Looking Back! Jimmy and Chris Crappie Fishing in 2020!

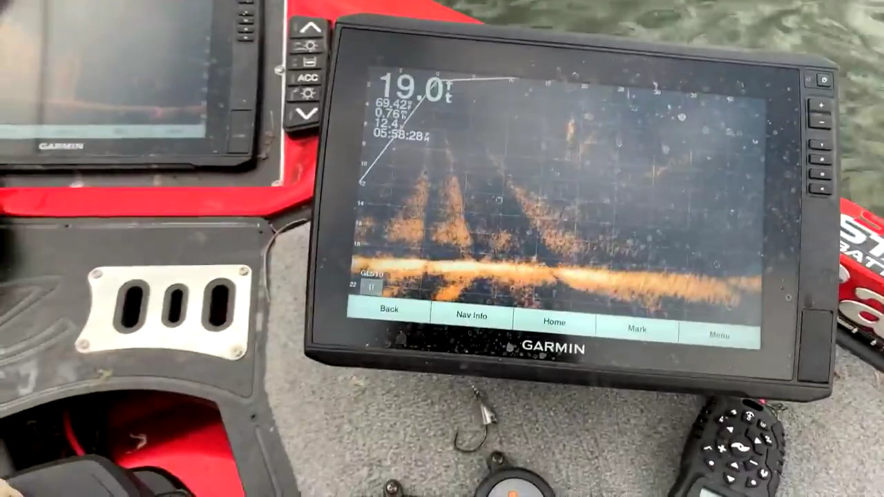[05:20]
I'm going to get right up here and run it around. The edge of that grass is where we're catching them. Or where Chris is catching them. I'm really not catching them.
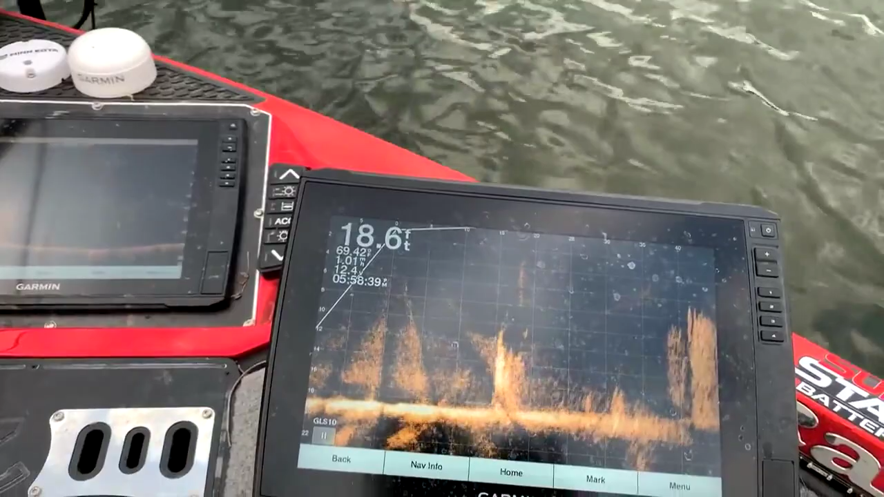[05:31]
On screen: depth 18.6 ft, water 69.42°F
The edge of that grass, there's a fish right there.
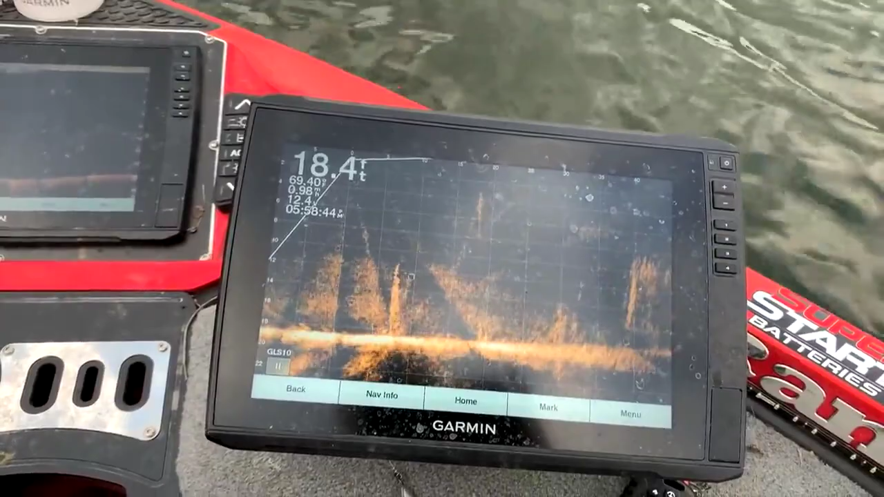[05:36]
On screen: depth 18.4 ft
I want to try to see if I can find quite a few of them. See that big edge right there? That edge right there is what we've got.
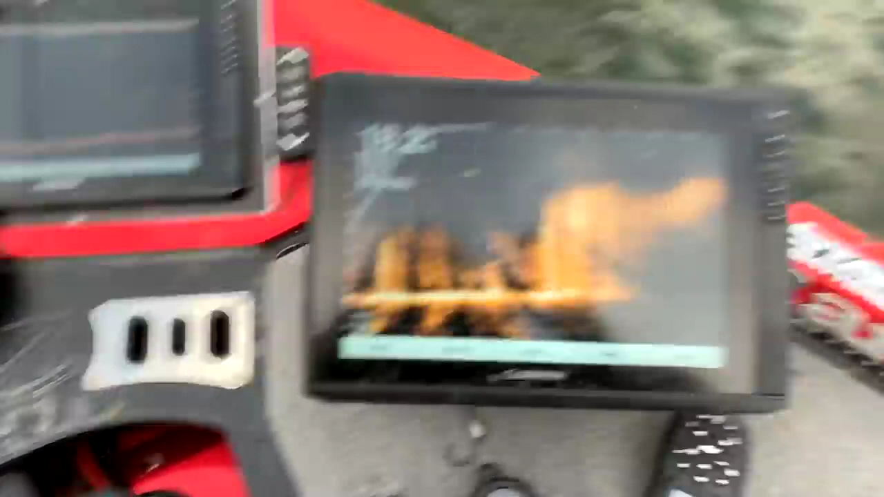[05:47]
There's a fish right here. Swimming around.
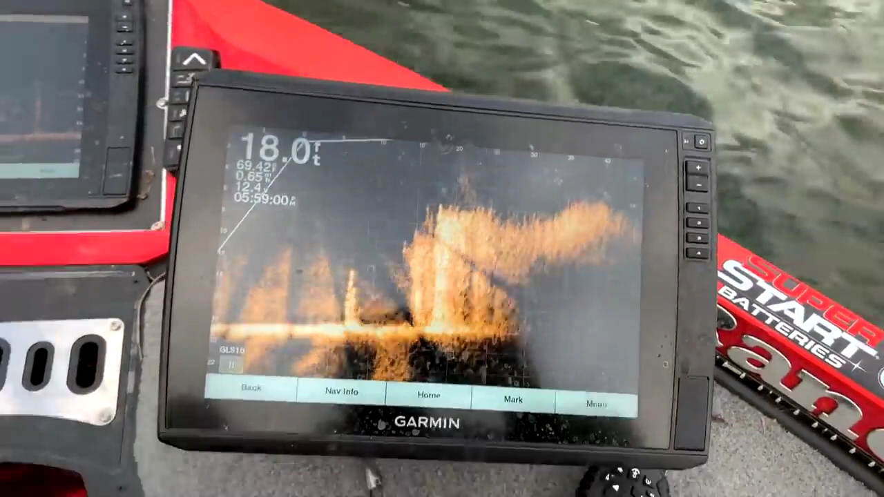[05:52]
On screen: depth 18.0 ft
But we're not finding any bunches of them at all.
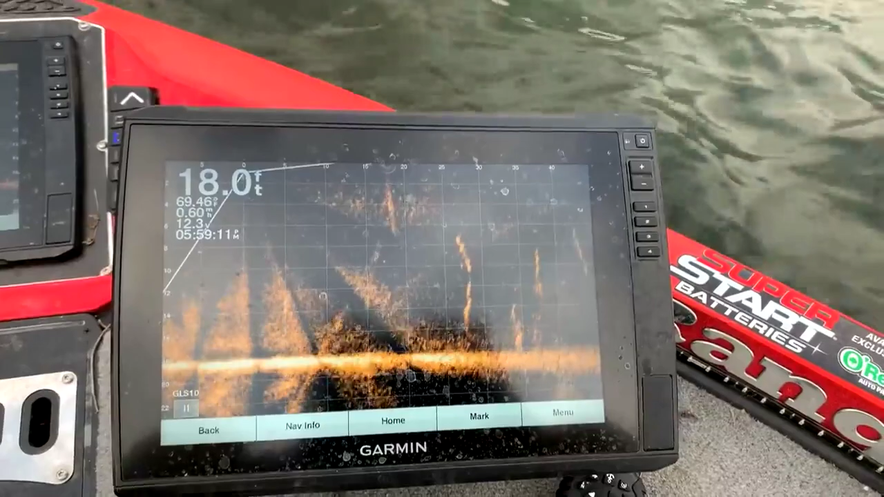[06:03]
On screen: depth 18.0 ft
This is kind of what we're wanting to find. Fish that we've caught have been down pretty deep. I think they're down in that grass right now. A lot of them are in that grass.
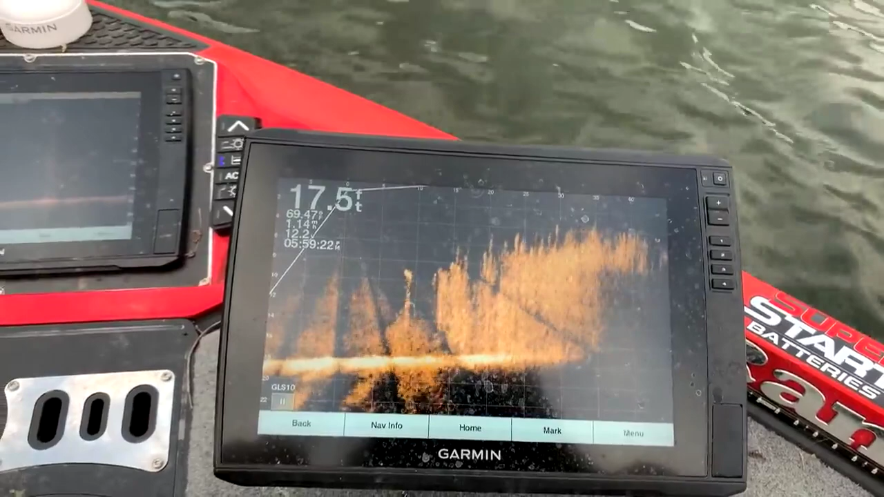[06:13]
On screen: depth 17.5 ft
I don't know why. It's cloudy. You'd think they'd come out on the edge of it. Be in some open water.
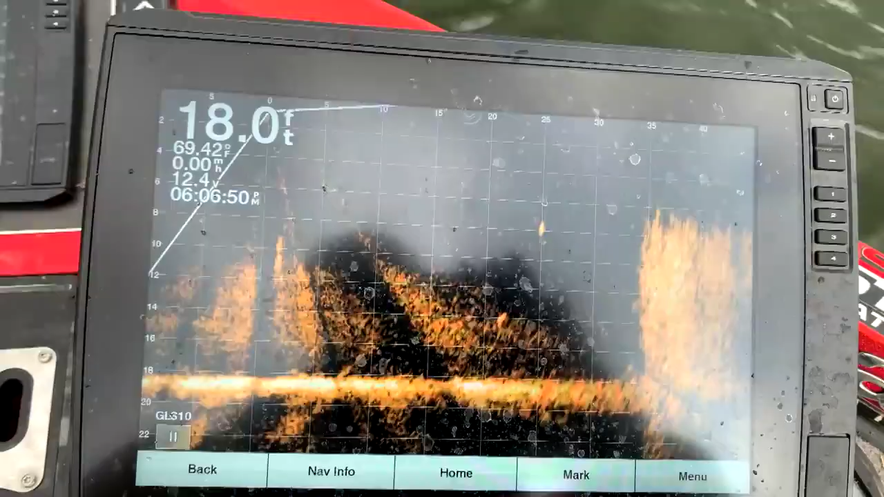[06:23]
On screen: depth 18.0 ft, water 69.42°F, speed 0.00 mph
There's fish there. There's quite a few fish right there.
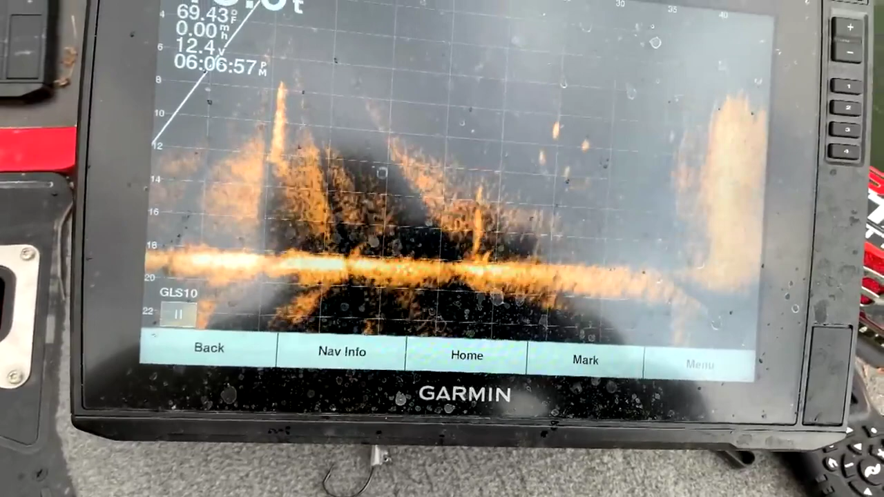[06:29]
On screen: water 69.43°F
There's about seven or eight of them right there, Chris. Big ones. Moving around. They're down there about 12 foot deep. That's about where you've been catching those big ones, isn't it? About 12 foot deep.
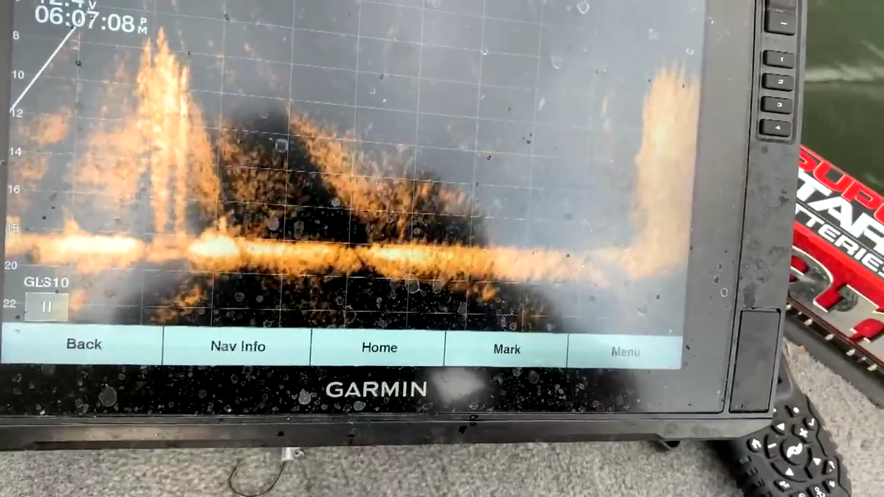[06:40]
They're right square out in front of the boat here.
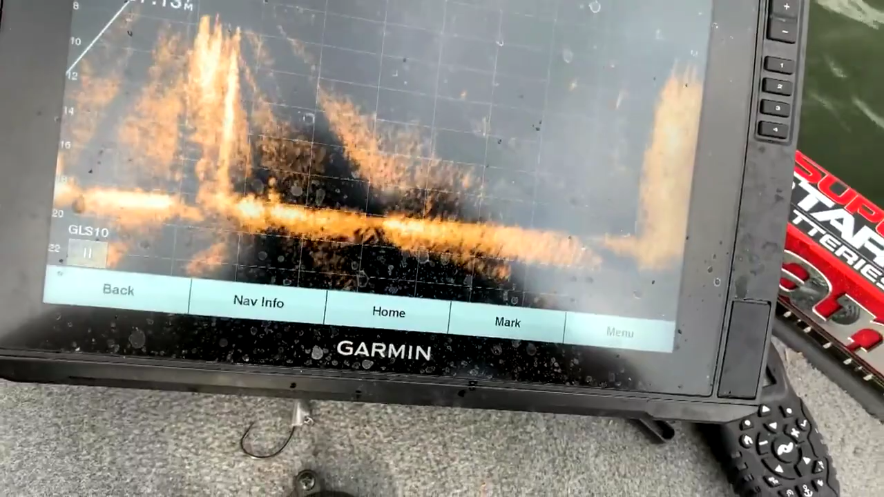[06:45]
Kind of right on the edge of that. They're kind of right on the edge of that.
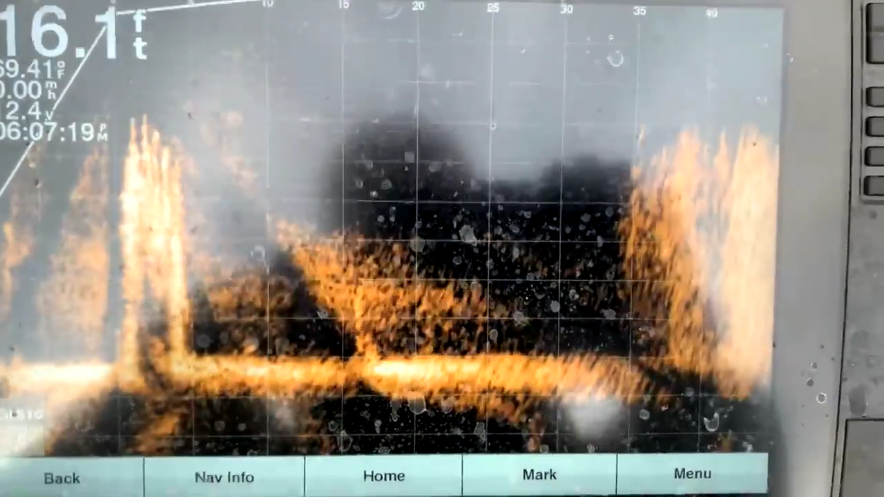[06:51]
Those white spots there are all fish.
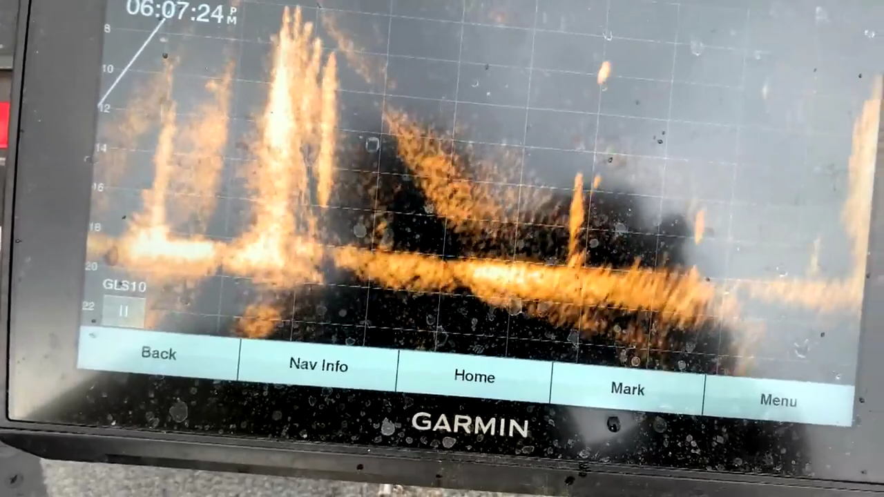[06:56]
See that fish moving there? That looks like a bass there.
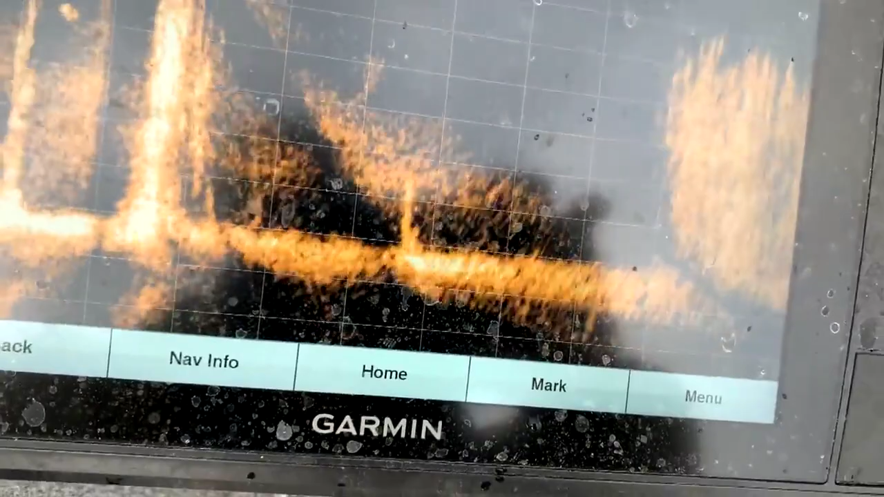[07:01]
Back over here again a little bit where I can see them.
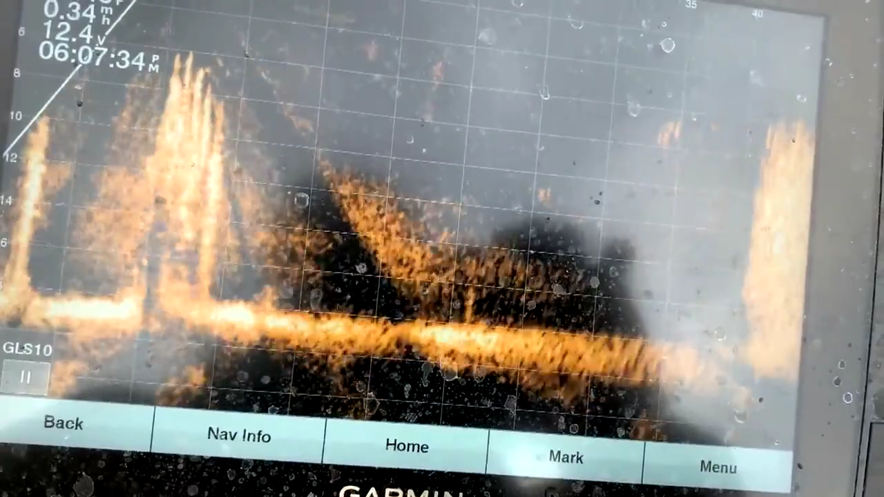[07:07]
There they are right there. There's a bunch of them right here. See all these fish right here?
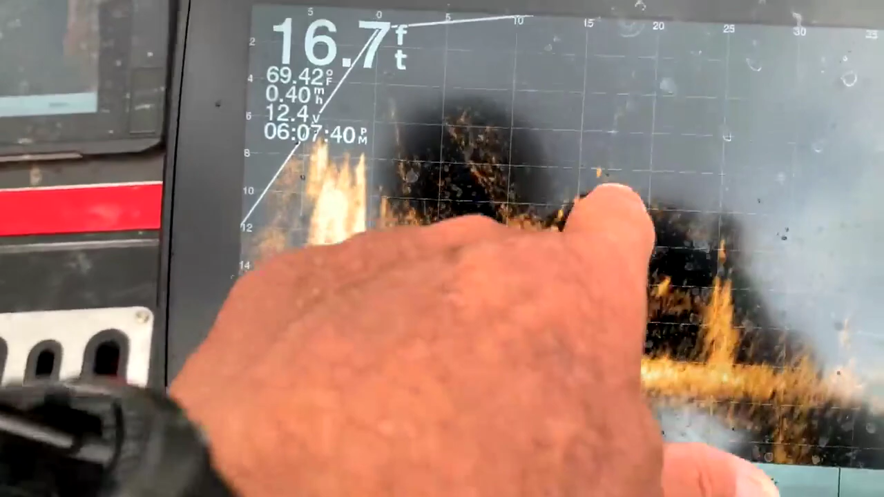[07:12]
On screen: depth 16.7 ft, water 69.42°F, speed 0.40 mph
Those are all crappie right there. Those are all crappie. They're right off that. Right out there, Chris.
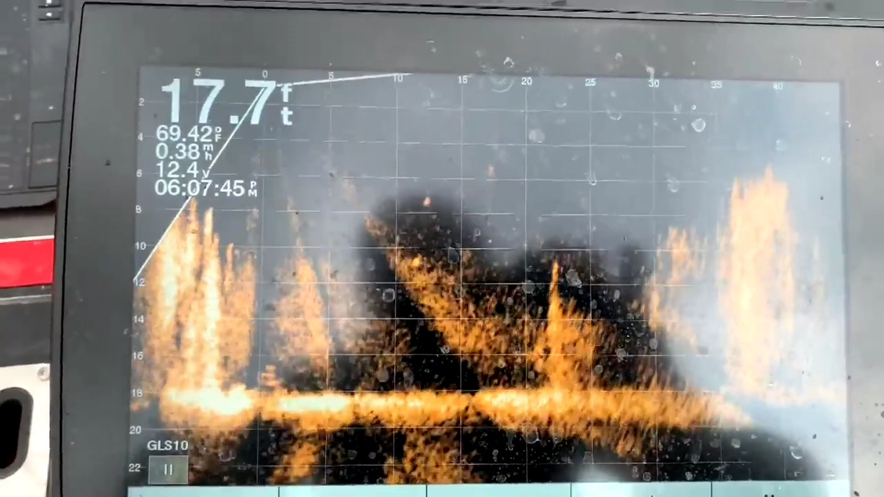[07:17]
On screen: depth 17.7 ft, water 69.42°F
Yeah, they're closer to the boat now.
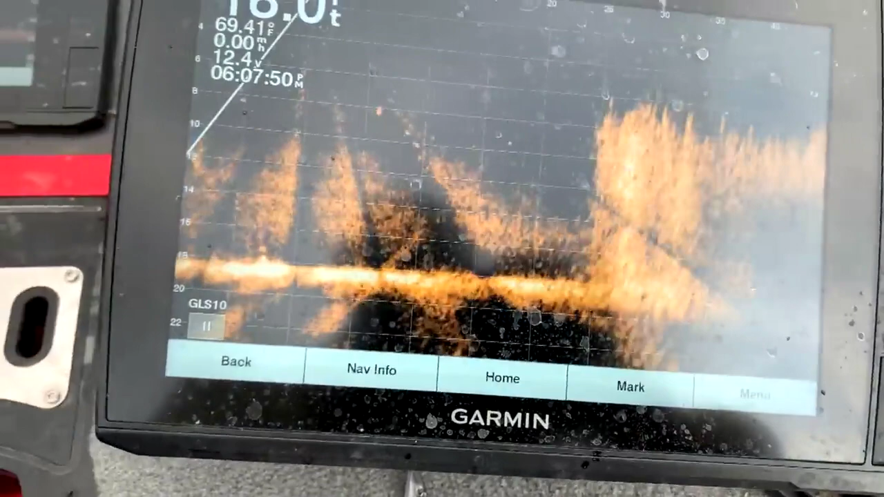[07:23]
On screen: water 69.41°F
Right on the edge of that grass.
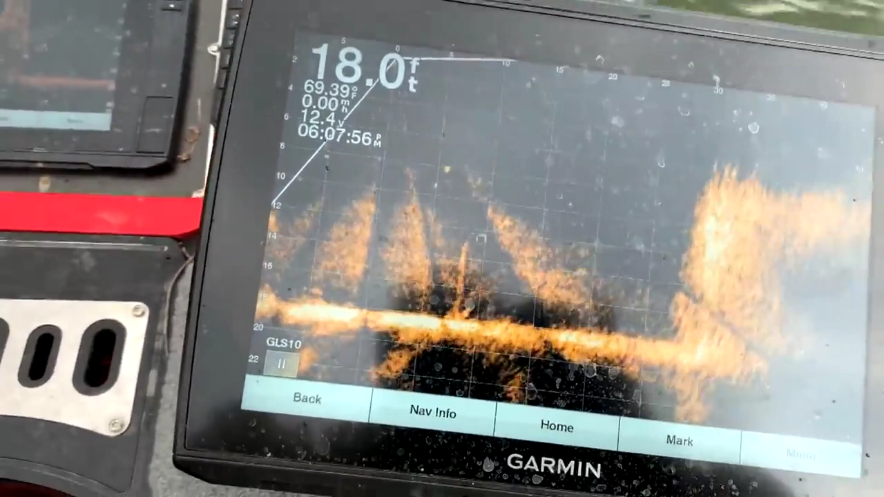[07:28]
On screen: depth 18.0 ft, water 69.39°F, speed 0.00 mph
They're right next to over to pretty deep water. Quite a few fish here, though.